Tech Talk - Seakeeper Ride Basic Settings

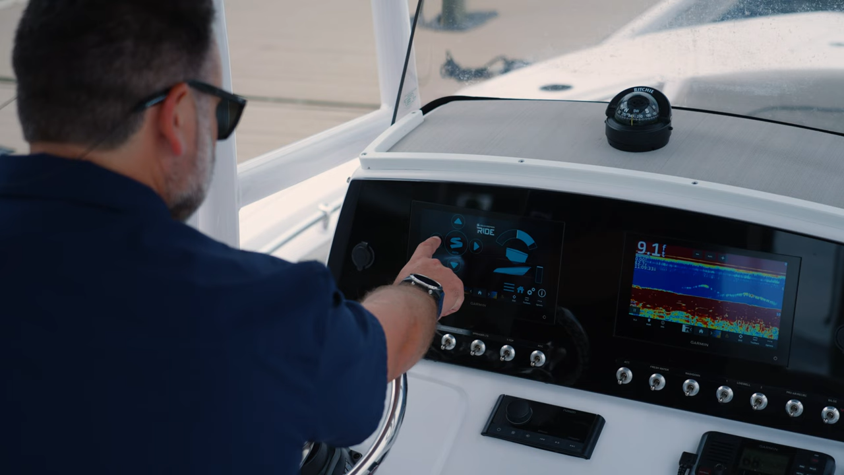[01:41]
Rarely will you ever have to take it out of the auto mode but having the manual mode to set the different attitudes and different conditions makes it really nice and versatile.